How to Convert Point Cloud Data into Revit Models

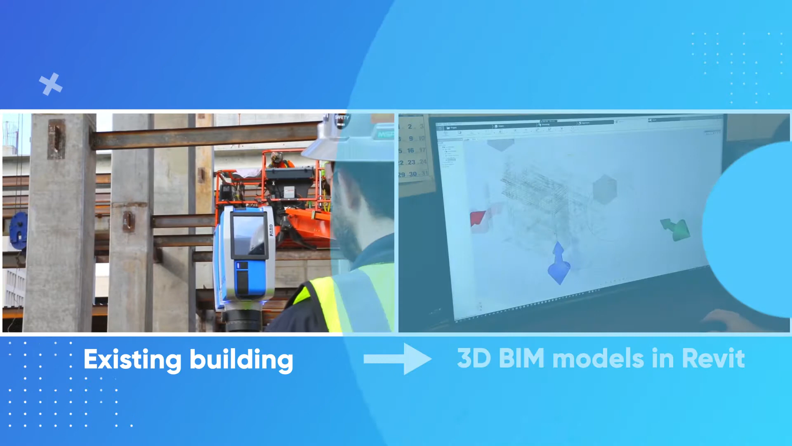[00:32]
Scan-to-BIM projects have shown 85% fewer errors and 92% design optimization.
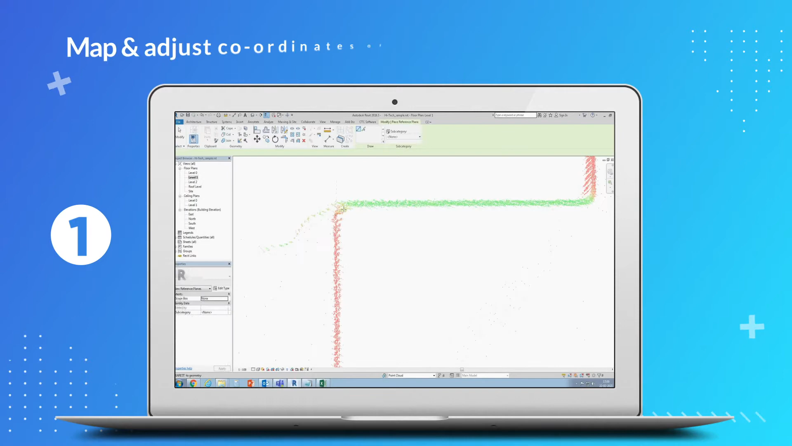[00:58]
Map and adjust coordinates of PointCloud with the project coordinate system and set project north.
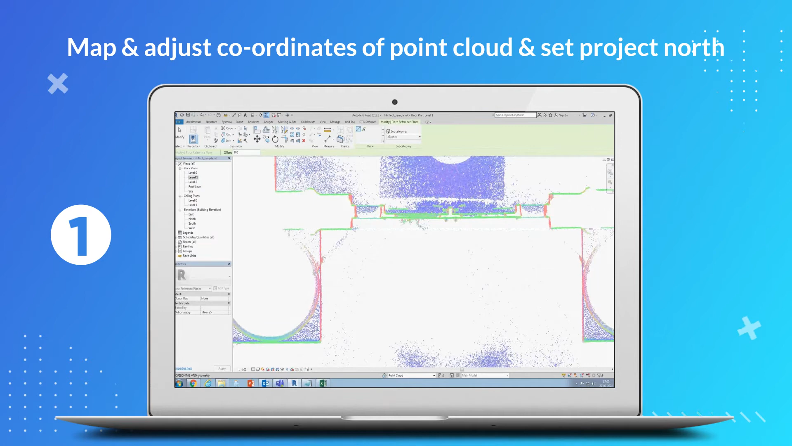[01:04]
Set up floor levels taking project origin as level 0.
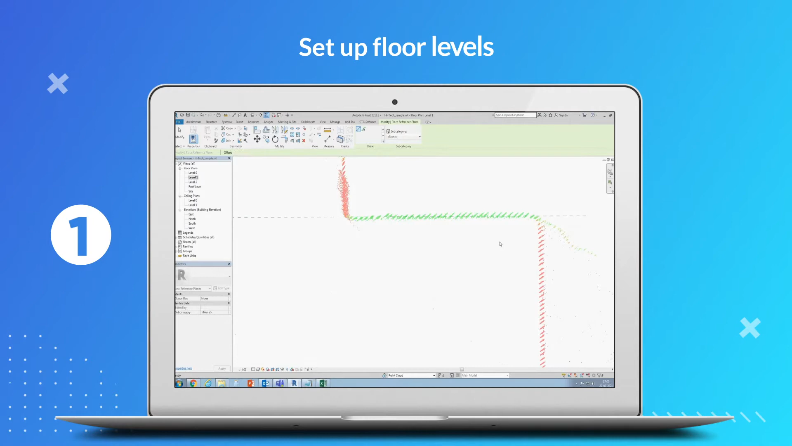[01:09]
Set plan views and grids as per the levels created.
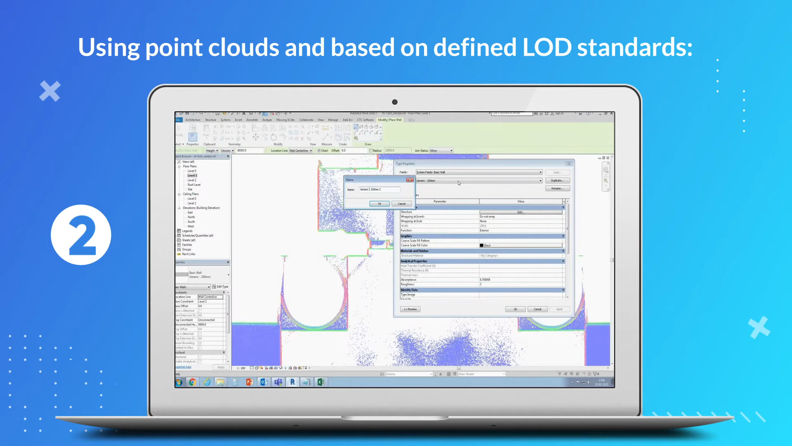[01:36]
create wall, floor and roof types. Create doors, windows, columns, etc.